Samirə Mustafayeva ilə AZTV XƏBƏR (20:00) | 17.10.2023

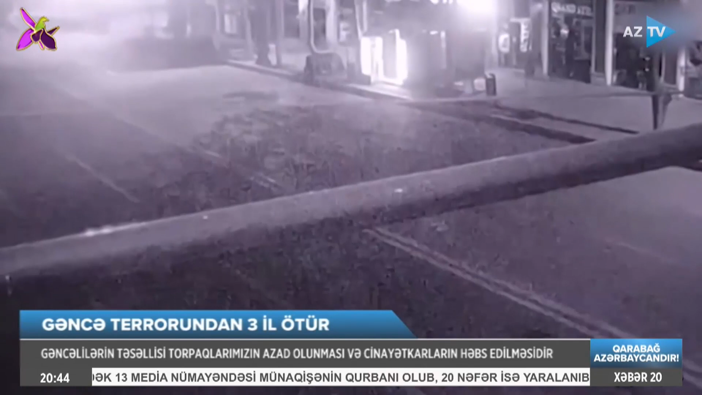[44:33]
17 oktyabr 2020-ci il gecə saat 1 radələrində Gəncə növbəti dəfə xain düşmən hücumuna məruz qalır.